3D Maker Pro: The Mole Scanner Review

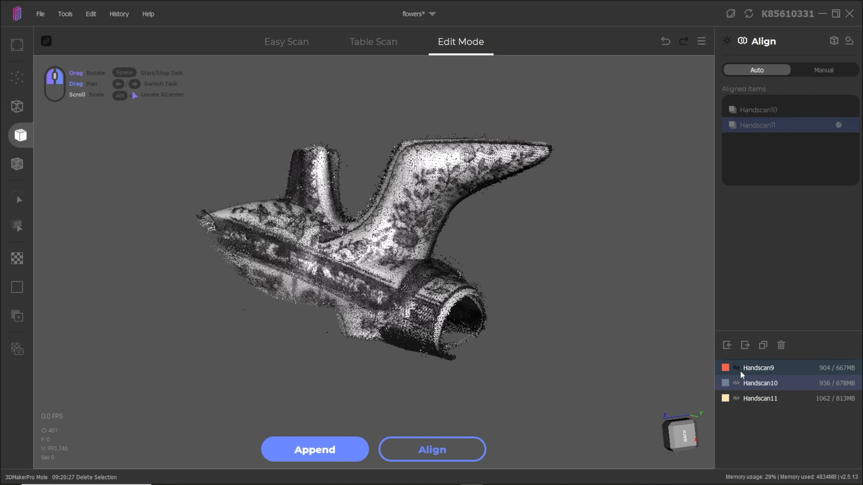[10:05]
familiar data points and stitch them together after that you can still
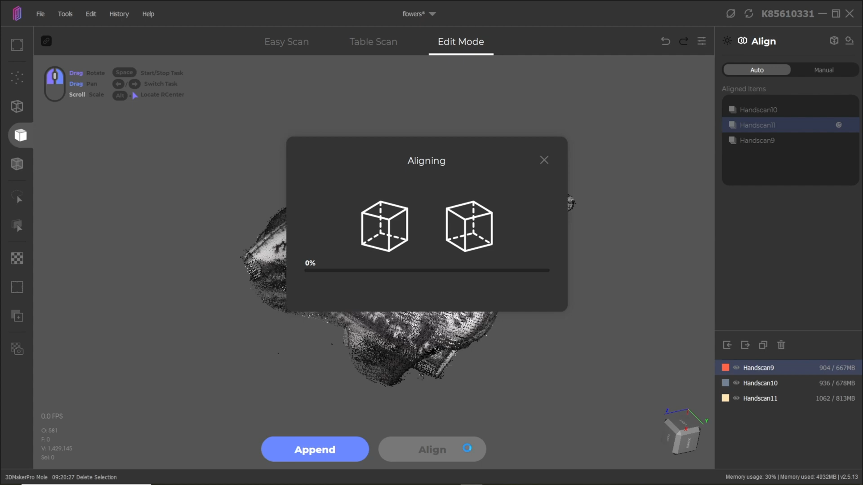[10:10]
do some editing so i was able to kind of clean it up a
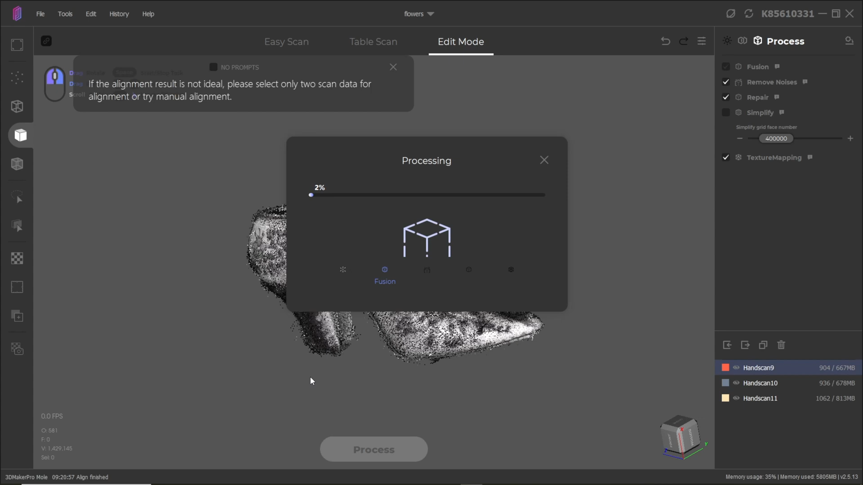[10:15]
little bit overall i would say the quality of the scan is quite nice this scanner has
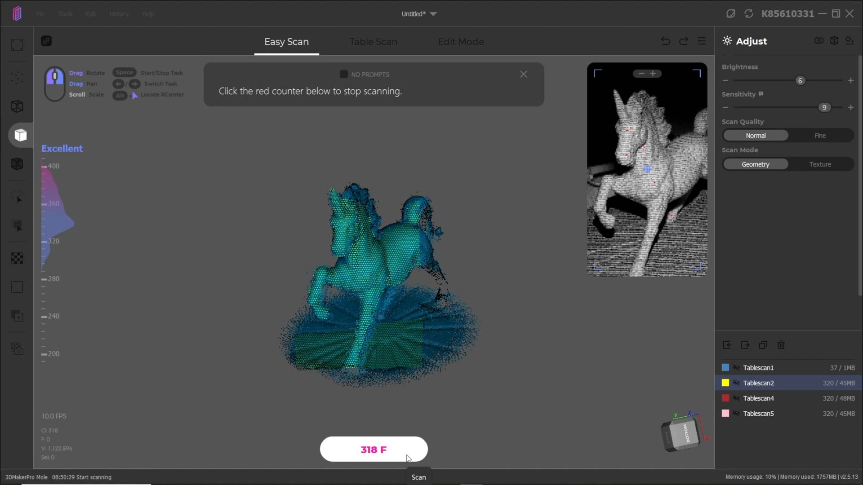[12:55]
is great if you're just starting out and you want that mid-range scanner the
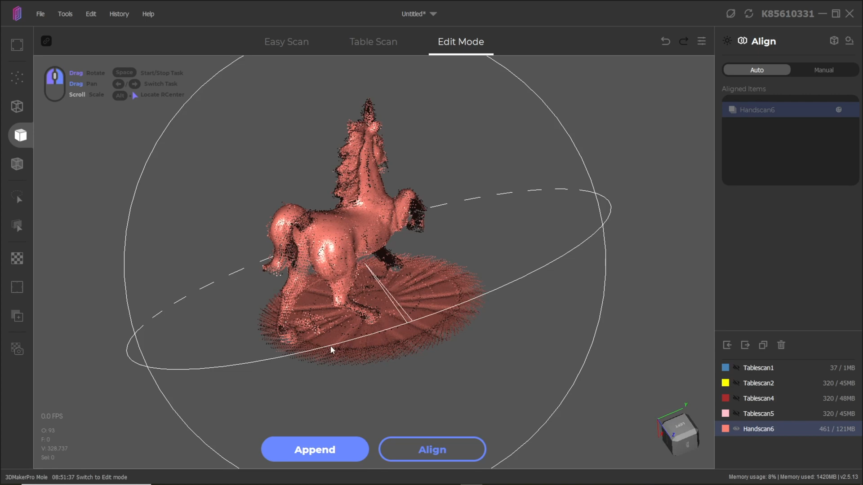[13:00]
software was fairly easy to learn it may take a couple of tries to get used to the scanner and how to operate it optimally
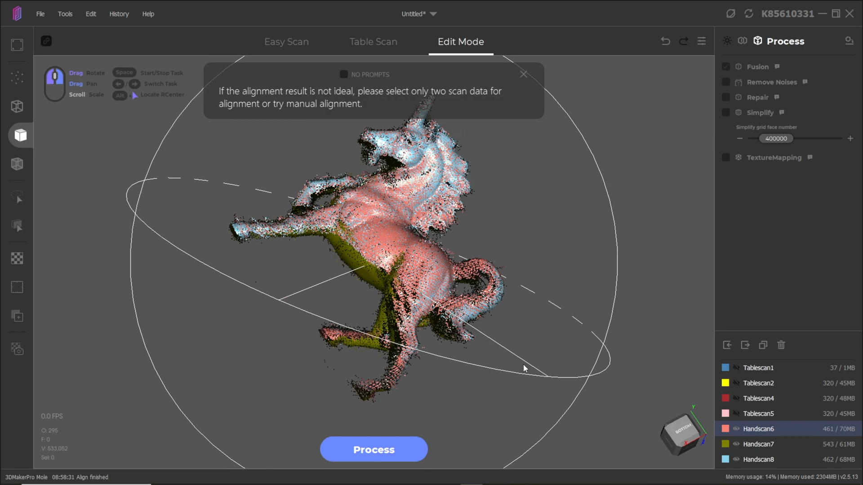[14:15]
in the blue which captured more detail on the face of the unicorn